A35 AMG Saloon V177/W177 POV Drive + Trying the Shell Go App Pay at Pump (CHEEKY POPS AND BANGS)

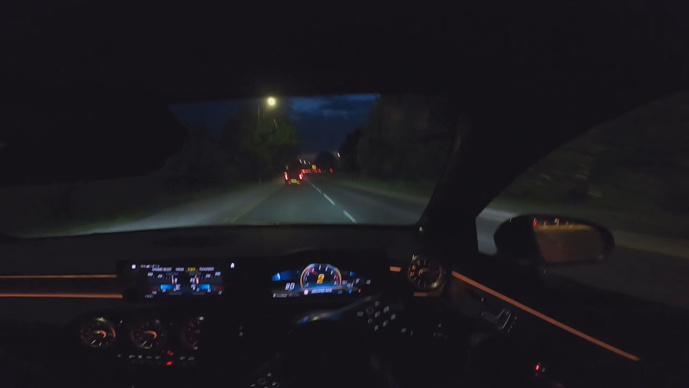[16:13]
So guys, I think I'm going to end the video there because we have got traffic ahead of us. I hope you enjoyed our little POV drive.